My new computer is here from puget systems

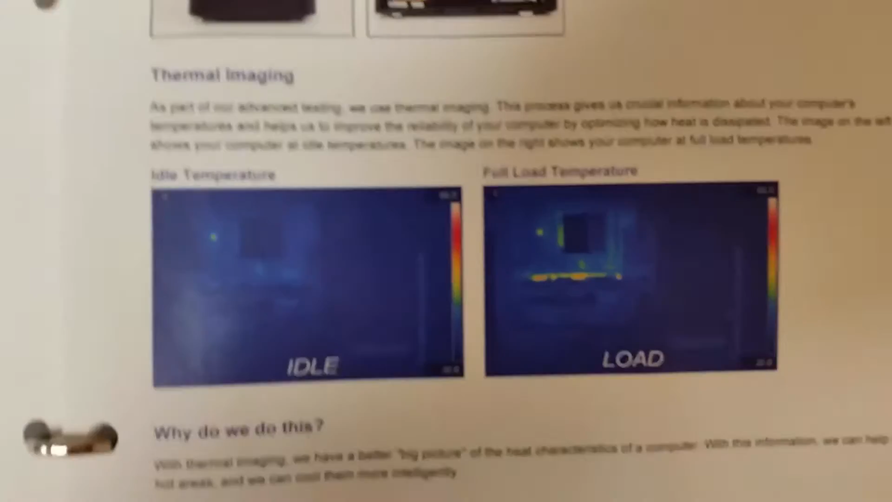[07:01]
how everything went So if we come to this page This was the cooling test on my computer Which I thought was really amazing Uh, this is on idle And this is overloaded Uh,